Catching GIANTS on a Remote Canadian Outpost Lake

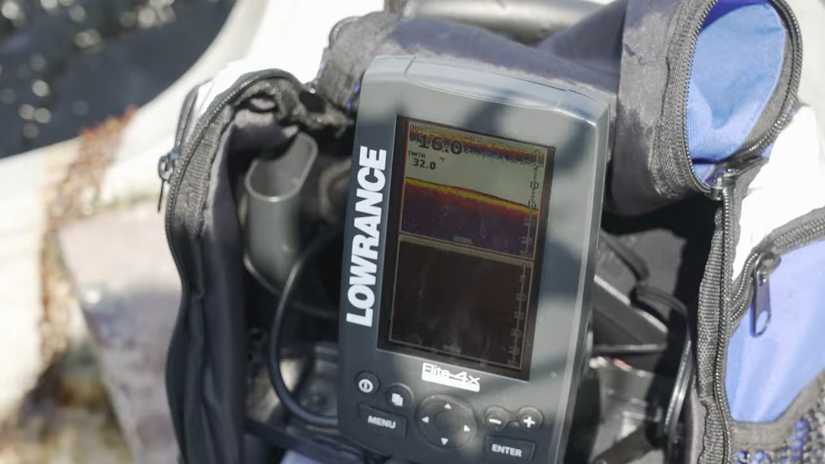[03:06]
to make sure that you know the depth You know where the reefs are You know where the structure is